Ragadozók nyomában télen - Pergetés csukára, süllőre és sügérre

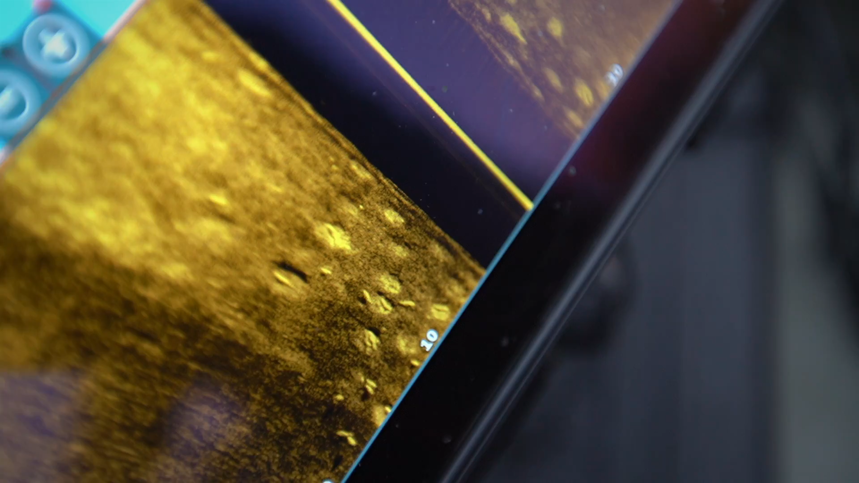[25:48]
nem tudom, hogy ki hogy vélekedik vele, de itt meg szeretném most utoljára említeni azt,
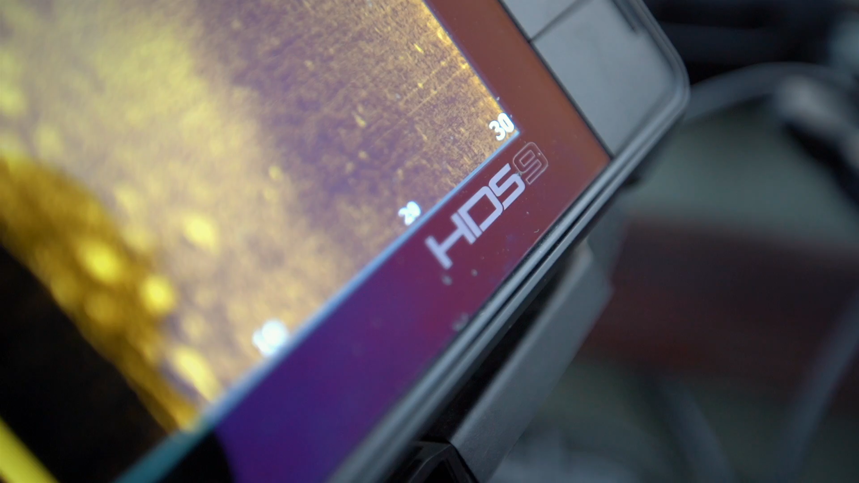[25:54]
hogy látjátok, hiába van az embernél egy jó szonár, hiába 8-10 éve használja valaki, az nem fogja meg a halat.